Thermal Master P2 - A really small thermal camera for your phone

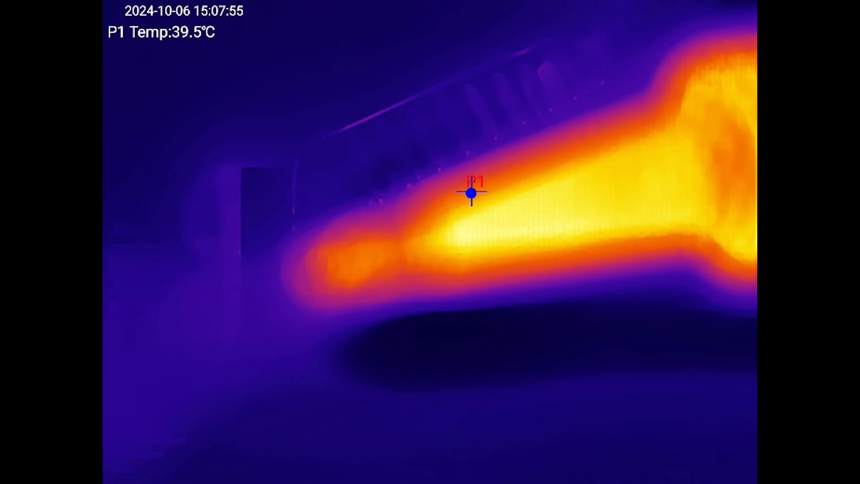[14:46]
On screen: spot 39.5°C
maybe I need to change some emissivity values or maybe it's a problem with my soldering iron.